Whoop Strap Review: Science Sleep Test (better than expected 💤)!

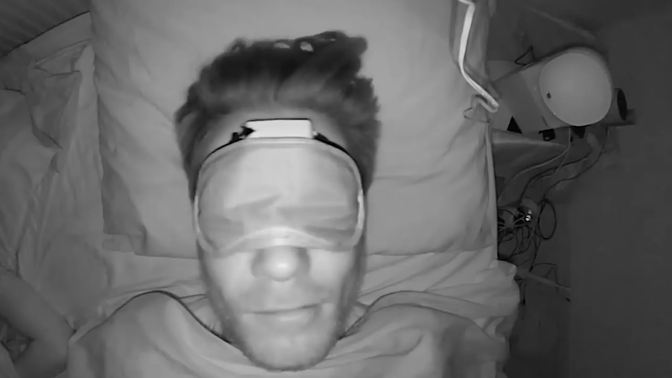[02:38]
With the infrared recording, I can actually check what my movements were like and see if the Whoop Strap correctly predicts when I'm awake. Now, let's review the results I obtained.